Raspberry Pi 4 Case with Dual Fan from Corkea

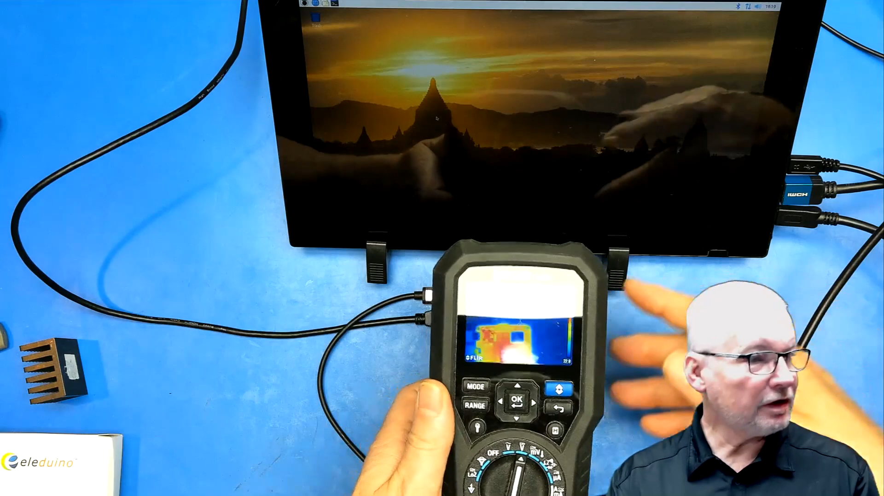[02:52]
You see if I look at this you can see that the Bluetooth adapter is actually showing freezing cold and in fact reality is it's not.
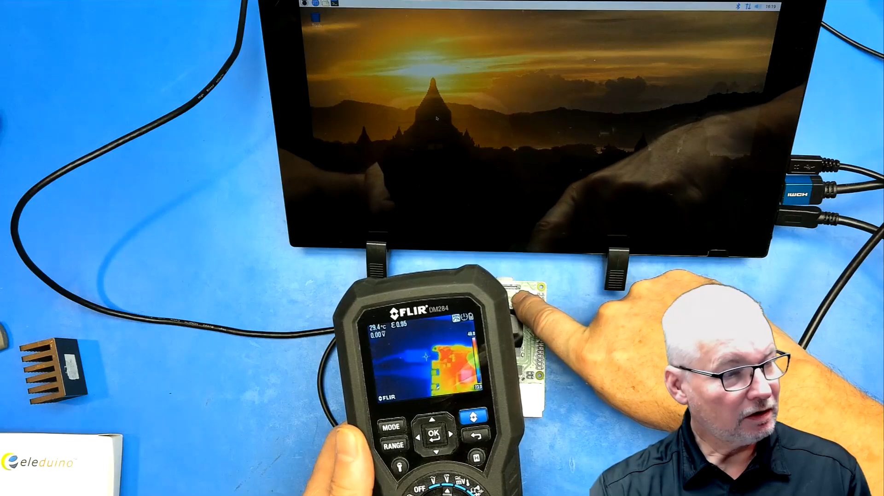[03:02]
So the CPU there if I actually take off the tape just to show you right now it's reading like it's cold but it actually isn't right so it's saying that it's
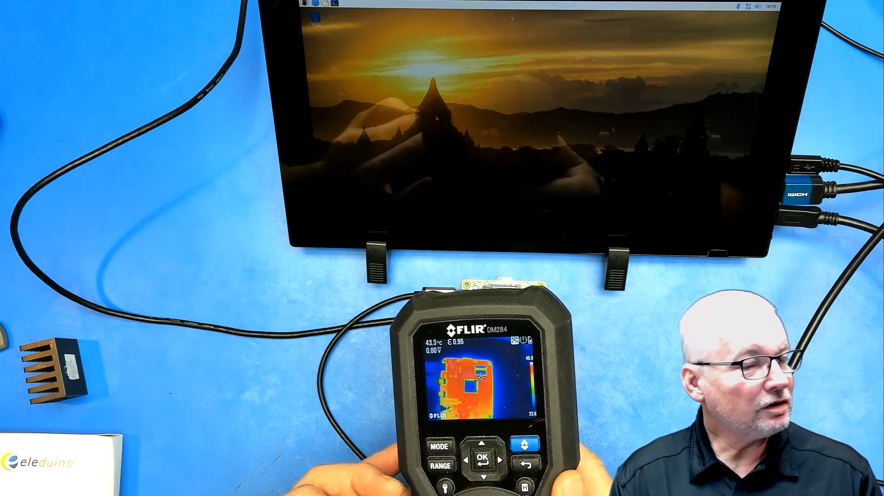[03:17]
about 29 degrees.
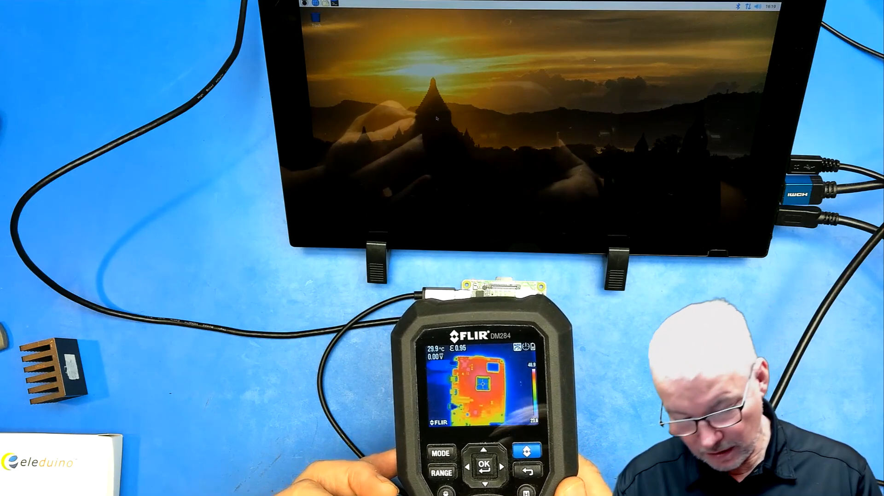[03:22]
I put the tape back on again just to stop the reflections of the colder things that are around
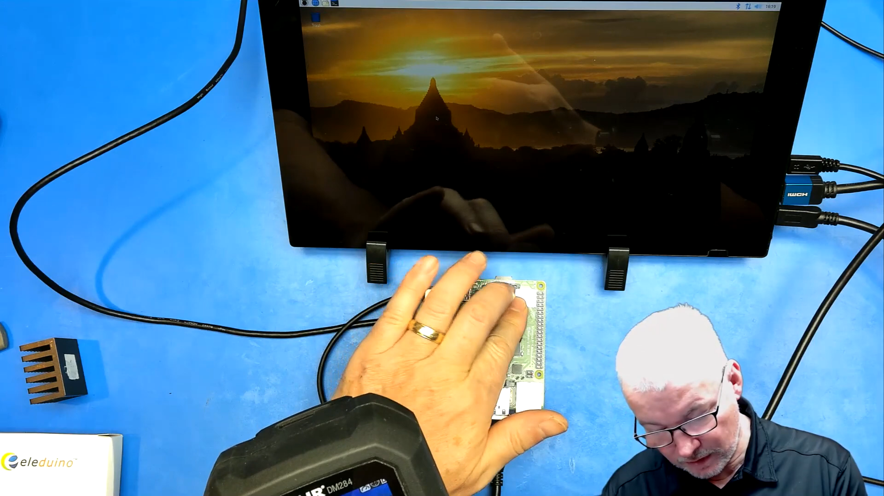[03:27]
it and now if I measure it you'll see sorry about the reflections from the lights above
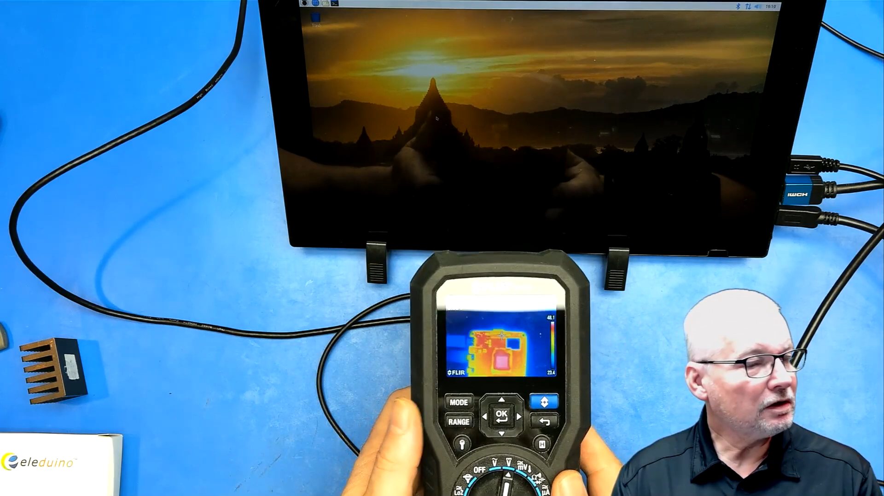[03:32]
down there it's actually sitting at about 50 degrees C.
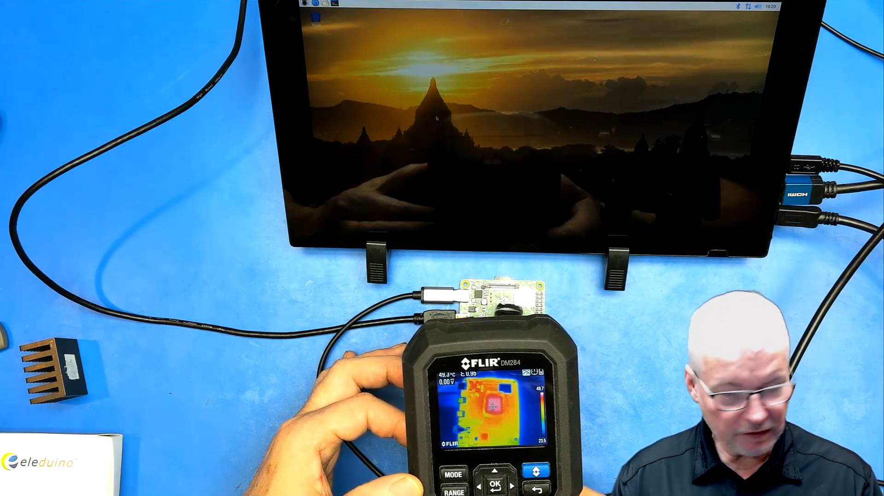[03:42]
Now this Raspberry Pi is doing absolutely nothing right now but it is sitting at 50 degrees centigrade which is quite warm. So let's see if we can figure out a way of getting some temperature readings easily and see what happens when we start putting things like heat sinks on it.
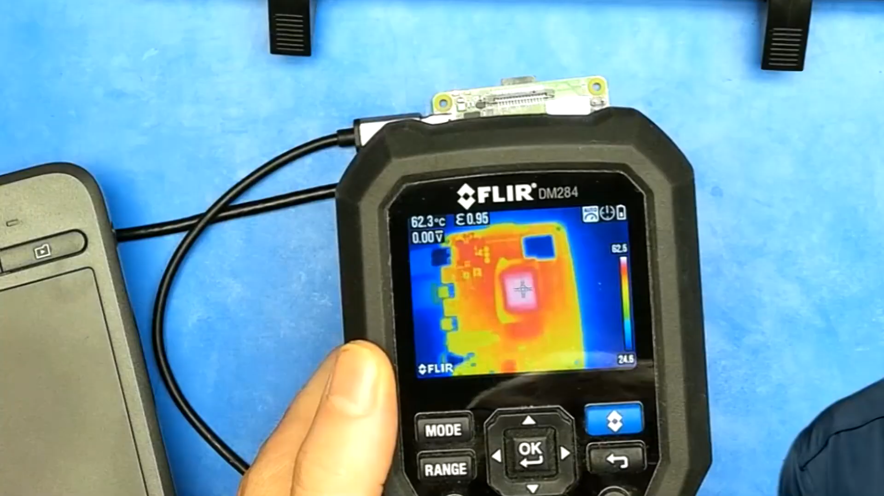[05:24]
On screen: spot 62.3°C
so you can see there we're actually reading about 63
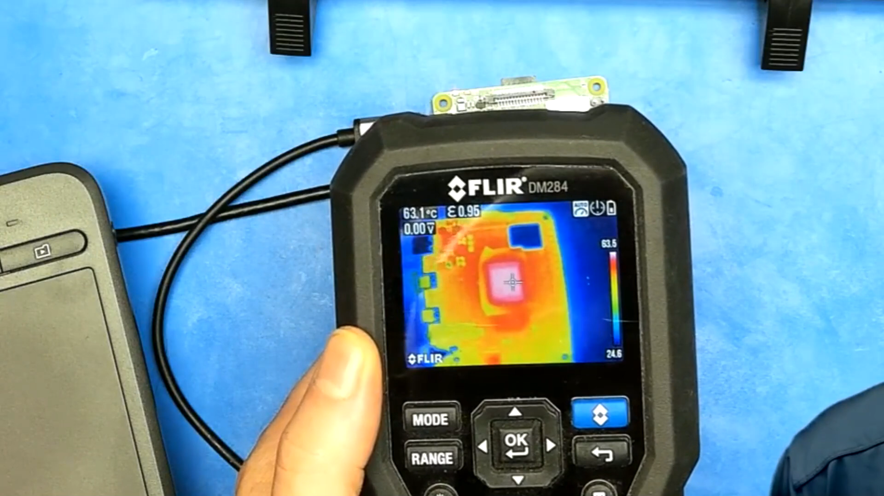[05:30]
On screen: spot 63.1°C
64 almost on the outside and that actually agrees with what the internal sensors are saying as well 63 64 degrees so let's um I guess we can just use that internal sensor now don't need that anymore let's take this tape off